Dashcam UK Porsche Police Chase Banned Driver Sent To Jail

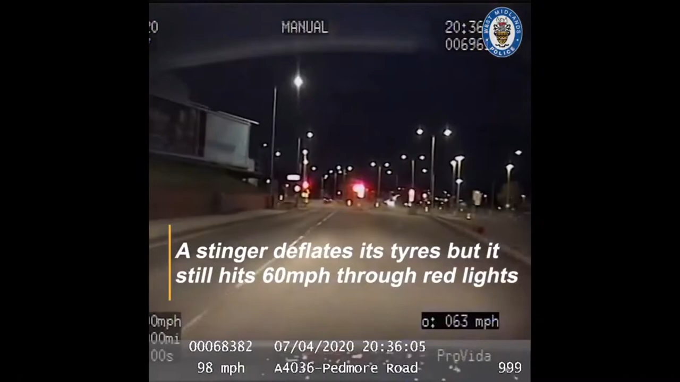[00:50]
at 6-0, nothing inconvenience, no other traffic, it's a continuation on the dual carriageway towards the lie, red ATS, YM,
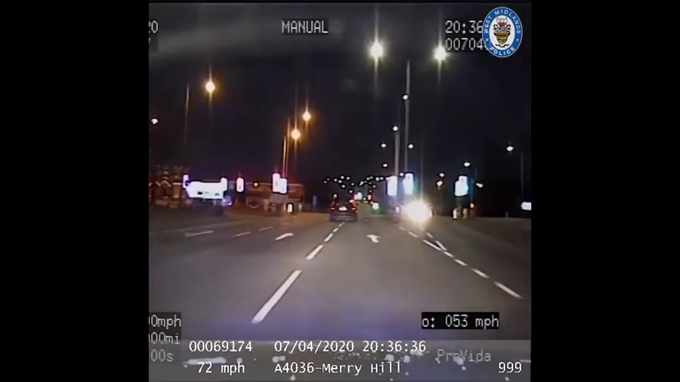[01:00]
red ATS, high risk through at 4-5, in a 30 limit, another red ATS, he's braking heavy for this one,
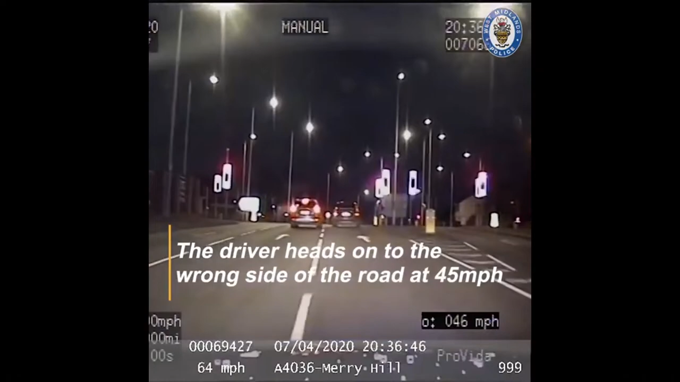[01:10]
and he's turning right, right, and he's wrong side of the dual carriageway,
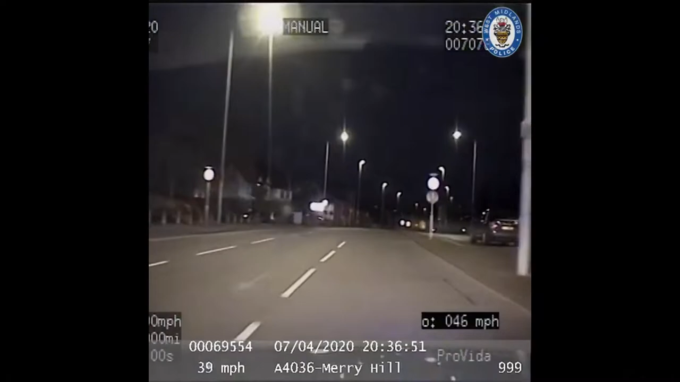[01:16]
at the moment, there is nothing on coming for about 400 metres, I believe he's going to turn right here, 7-7-0, 6-0, 1-0 please, ok, he's left on the Amblecote road, I've got another vehicle with me,